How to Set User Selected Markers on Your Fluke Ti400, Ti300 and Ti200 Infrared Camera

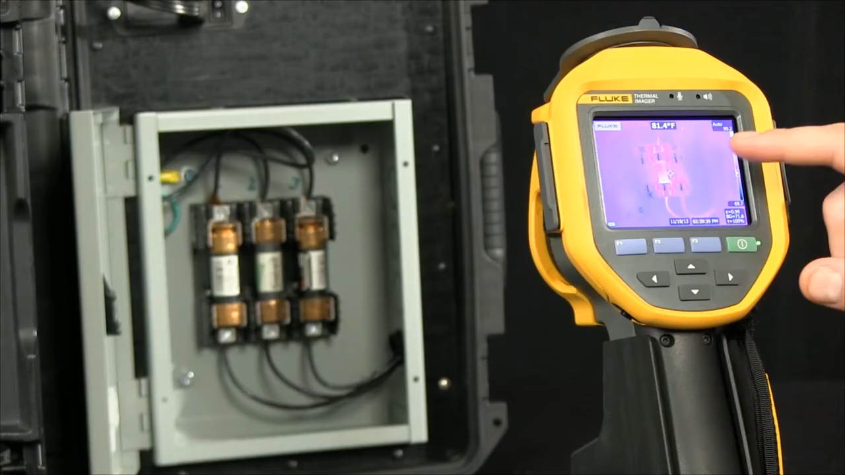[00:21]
So right now we're measuring. We're able to see a center marker and a temperature as well as an indication along the side of what the temperature range is. As we go into our menu here, we look at measurements. We go into markers. Now we can add one, two or three additional temperature markers giving us more information. I'm going to select three markers. A marker drops into the screen. I'm able to then drag and drop across our touch screen into location. I'm going to select next.
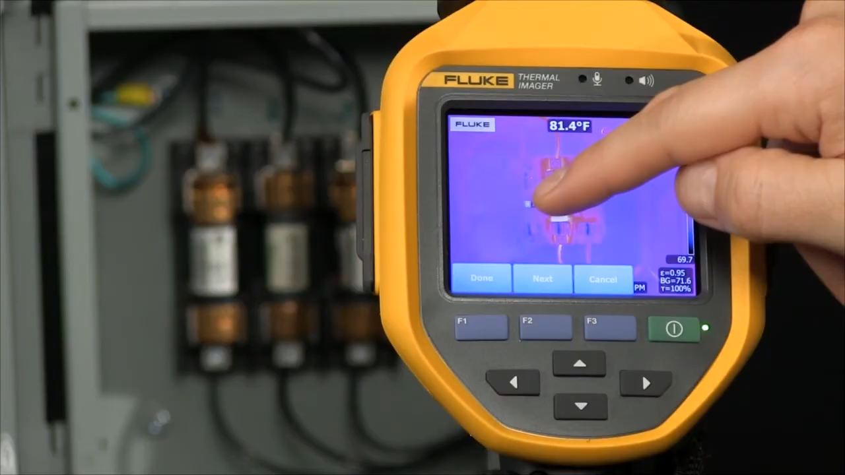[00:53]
On screen: spot 81.4°F
It drops in a second point. I move that over into location and finally the third location. So now I can look at three phases all at once, seeing exactly what the temperature is, not only in my center point but also on three of these, giving me more information before I pull the trigger and snap that option. This gives me additional diagnostic data available at the time of inspection. Decisions can be made earlier, saving possible downtime and equipment costs.